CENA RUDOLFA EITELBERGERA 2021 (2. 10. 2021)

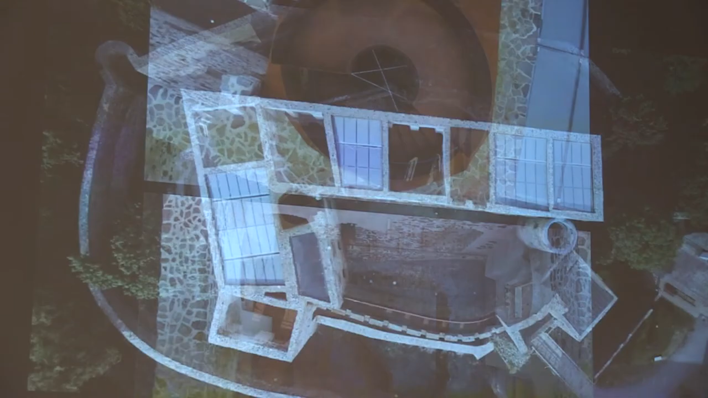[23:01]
To znamenalo, aby se provozně tohle podařilo skrýt například střechy za atiky toho cimbuří,